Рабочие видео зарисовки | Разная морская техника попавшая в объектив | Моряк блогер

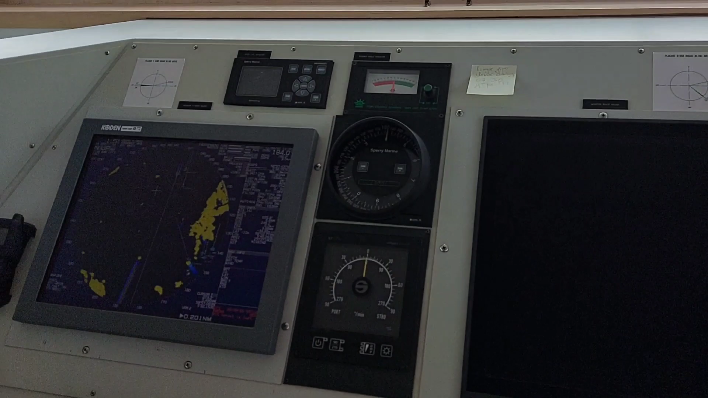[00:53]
Издалека плохо было видно на радаре. Возможно, специальная форма судна, вот по крайней мере в миле, его не было видно.
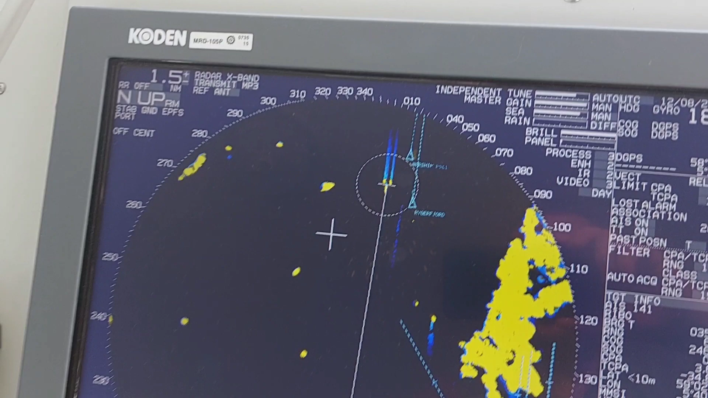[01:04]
Поближе подошел, стало было видно. Стало было видно, говорю. Вояка.